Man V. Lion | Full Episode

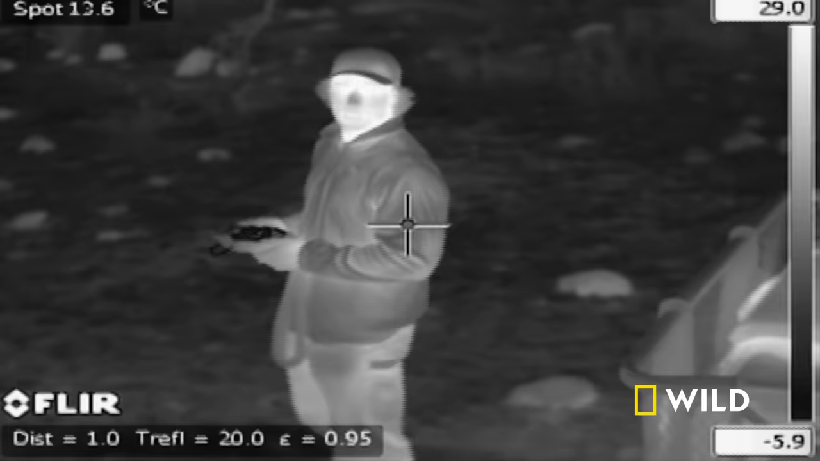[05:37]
On screen: spot 13.6°C
Not only will we have our eye in the sky, but we'll also have FLIR thermal imaging on the ground.
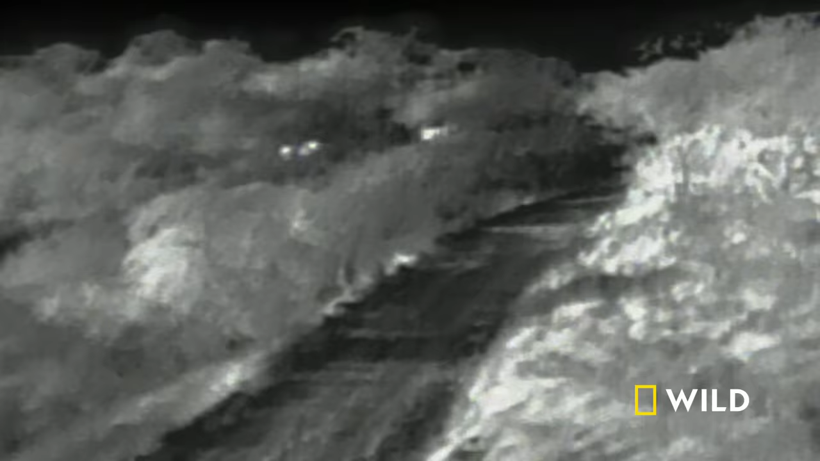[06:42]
giving the coalition a real edge over their prey. Hey, there they are, I got them. The two younger brothers.
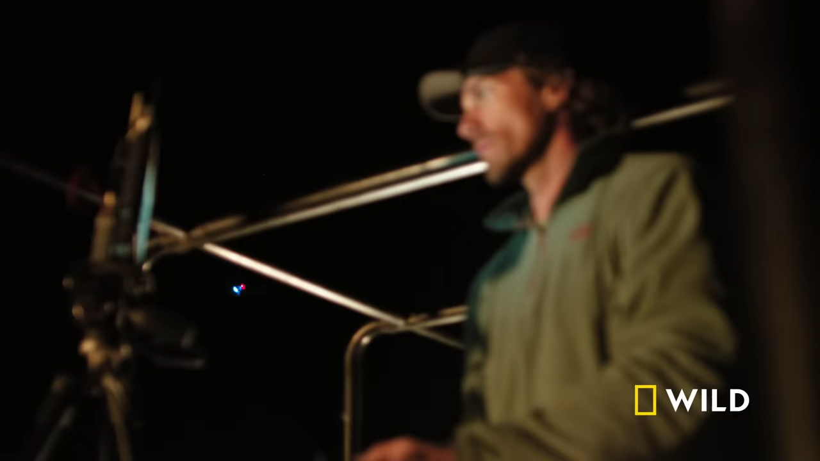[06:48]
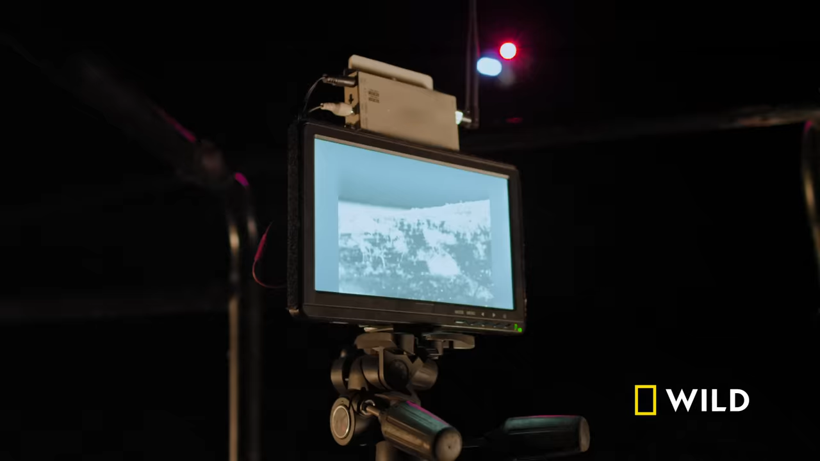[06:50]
Oh, there's three, there's a third one.
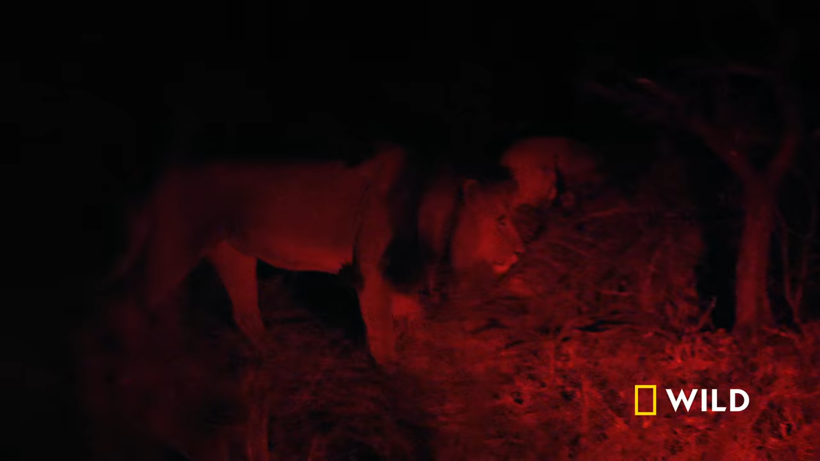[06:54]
They just joined up with Big and Dada.
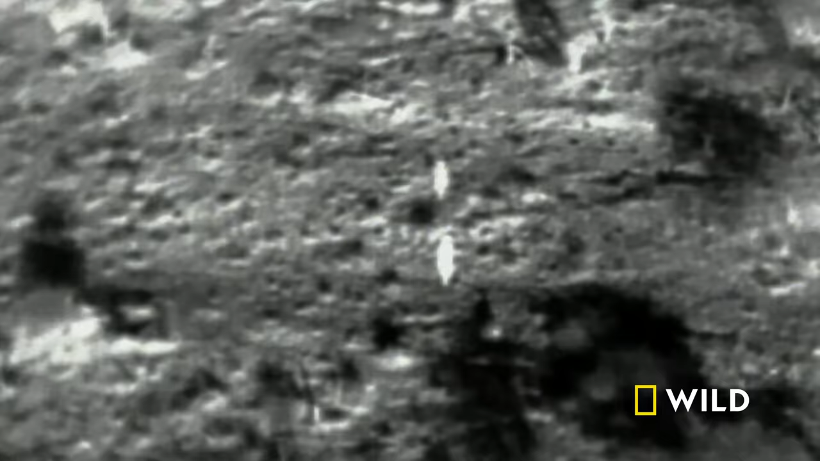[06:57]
They're heading right up this hill, what looks like a herd of wildebeest, I think.
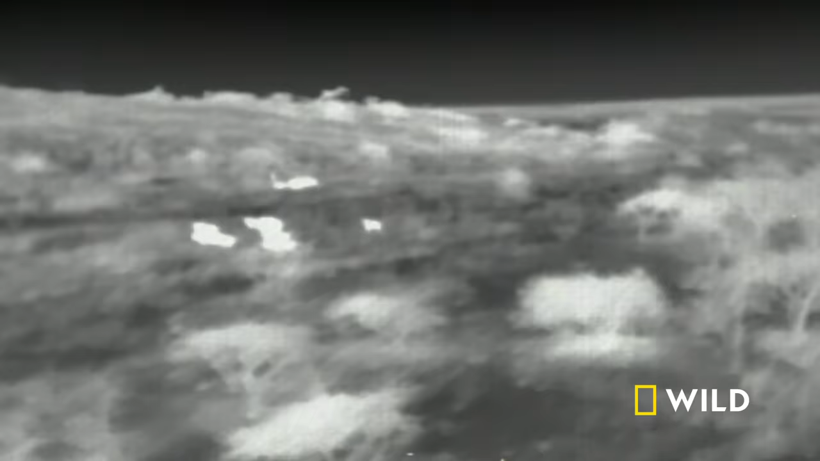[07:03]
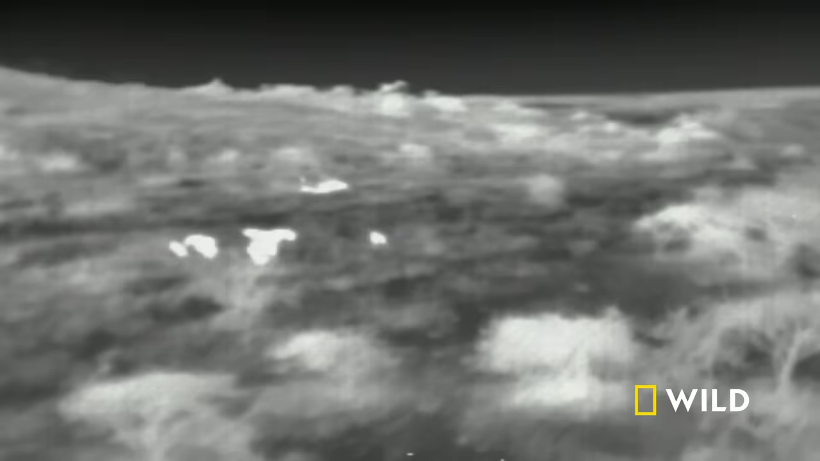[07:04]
Lions use highly developed teamwork when they hunt.
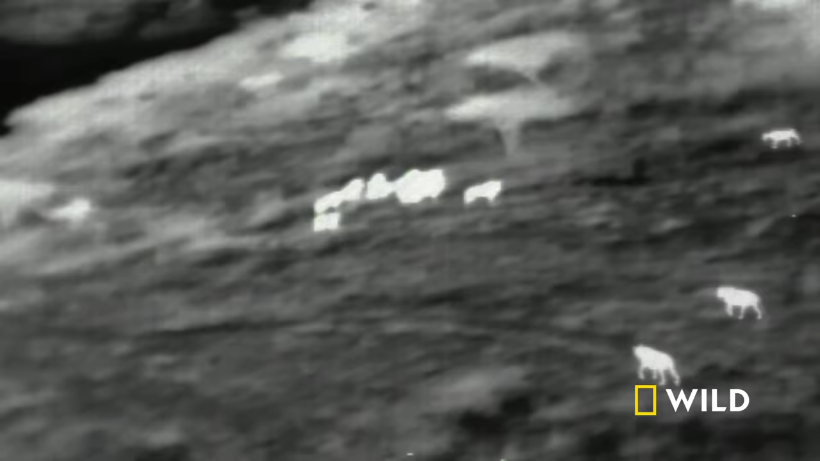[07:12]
Spreading out, each lion takes a position for a strategic attack. Blondie takes the high ground, while Mohawk closes in on the opposite side of the herd. Team leader Big and Dada will lead the charge down the middle.
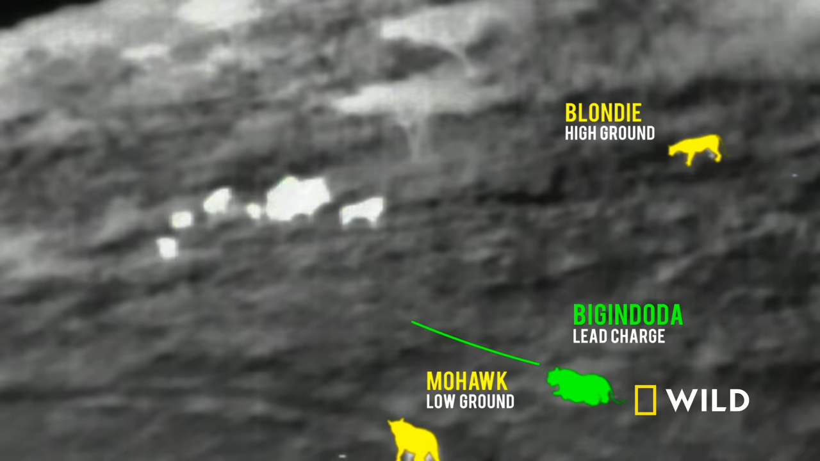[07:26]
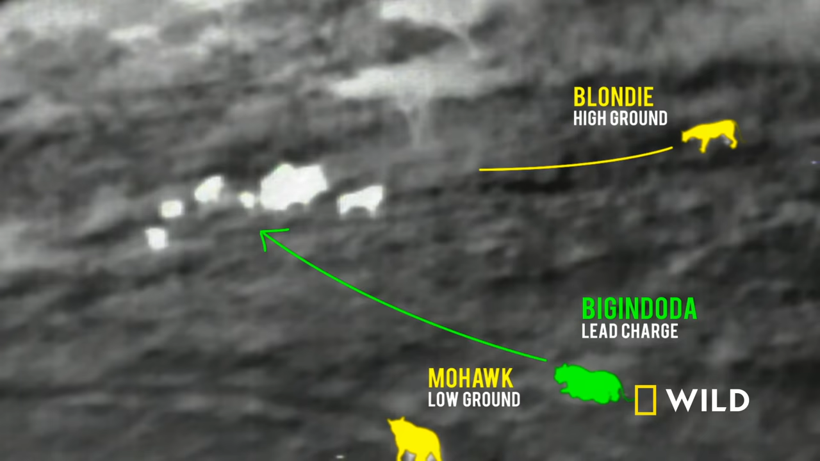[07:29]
With the two brothers flanking, it appears their plan is to scatter the herd, allowing them to pinpoint an individual.
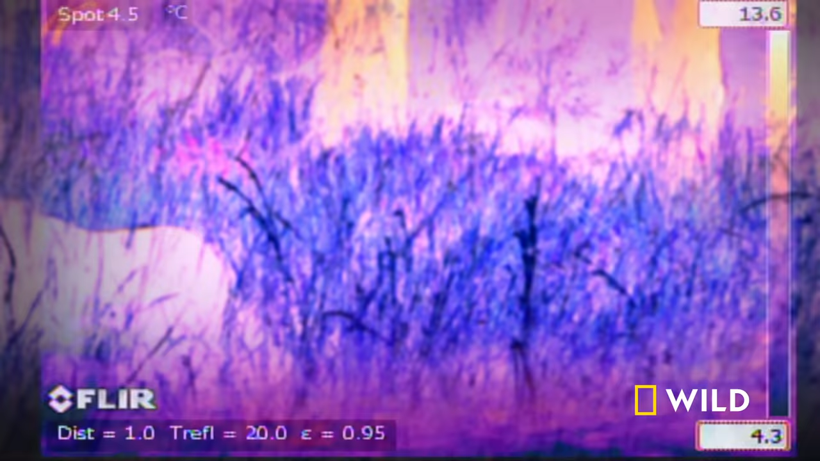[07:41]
On screen: spot 4.5°C
Big and Dada springs into action. He runs straight at the center of the herd.
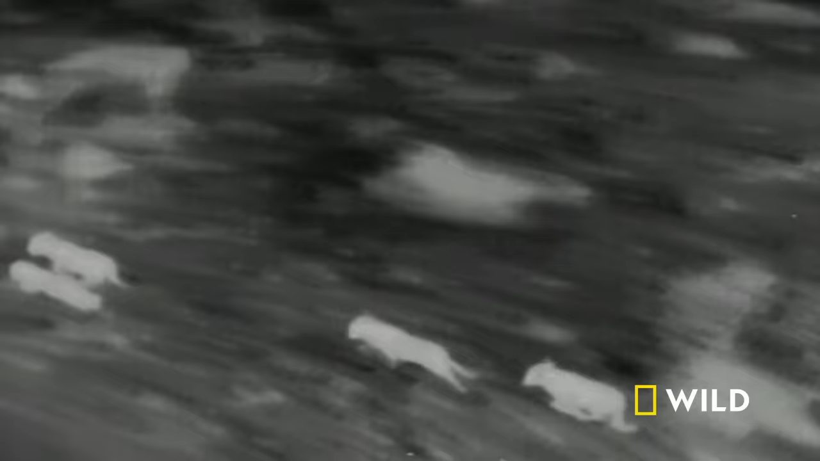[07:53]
The plan appears to be working as the three wildebeest break away from the group.
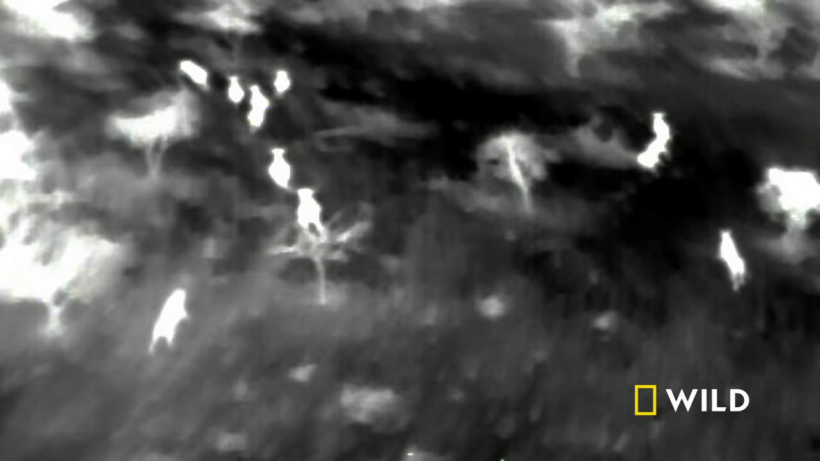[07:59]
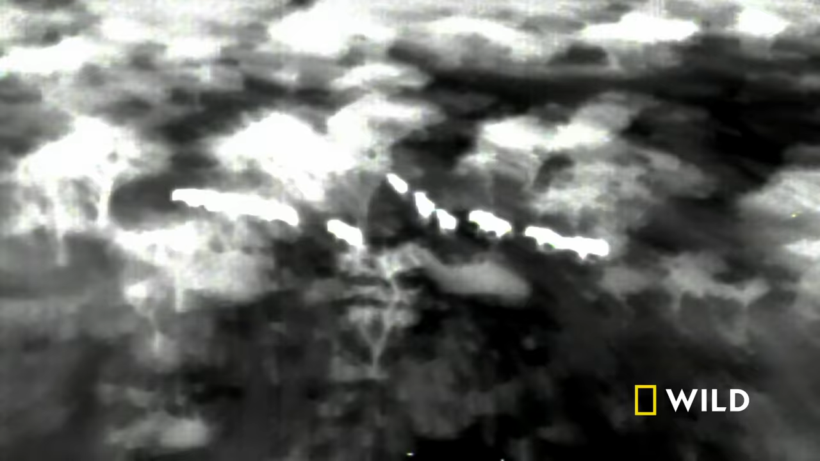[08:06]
But their success is not long-lived. The prey manages to regroup and outrun the brothers.
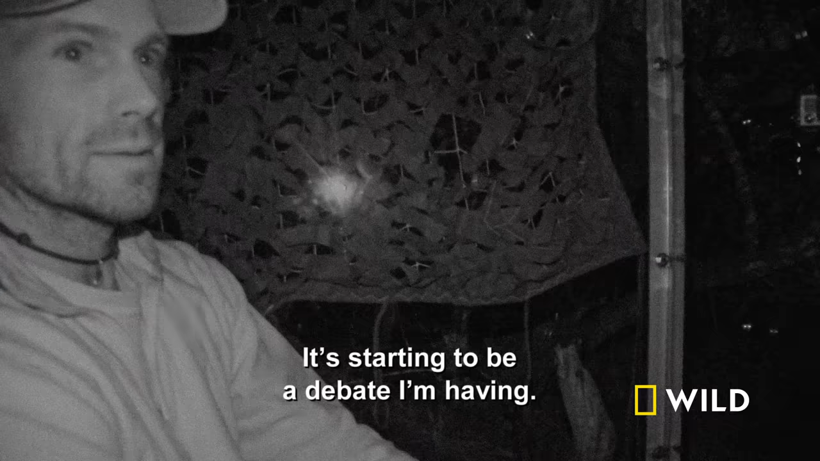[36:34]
And Blondie still hunkered down behind Boone.
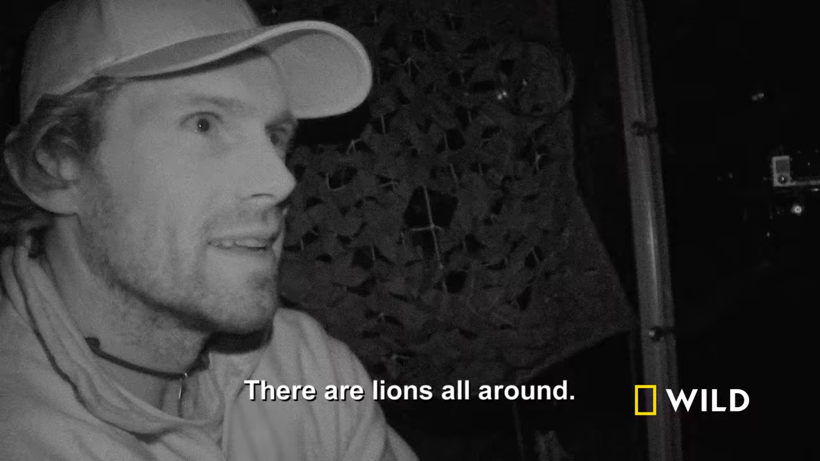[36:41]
And lions all around. All four cats surround the box. At last, the hierarchy amongst the coalition will be revealed.
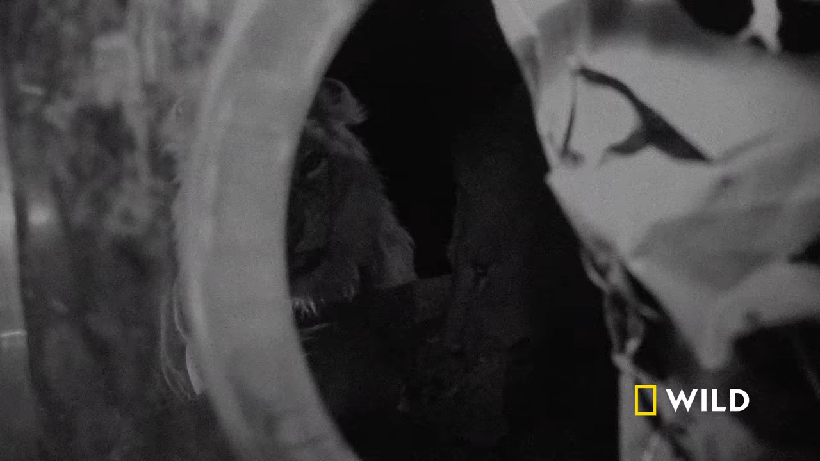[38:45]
Stays by Sukazi's side, not leaving her exposed to his brothers. Just mouthfuls of rib cage.
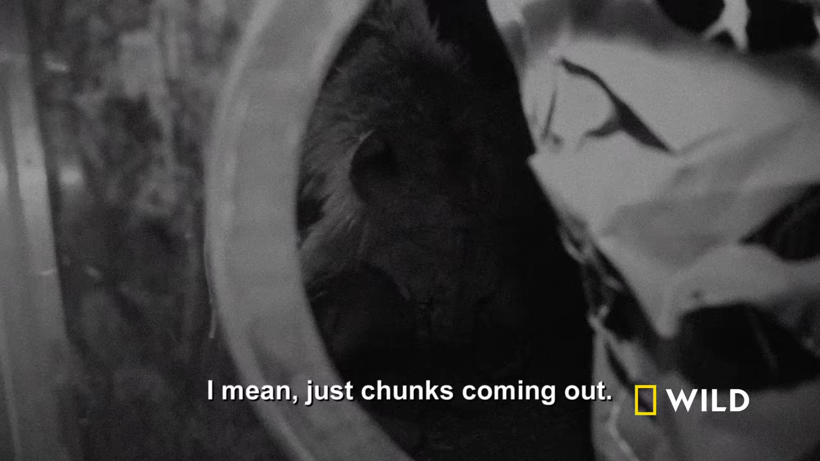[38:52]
I mean, just chunks coming out. Boom.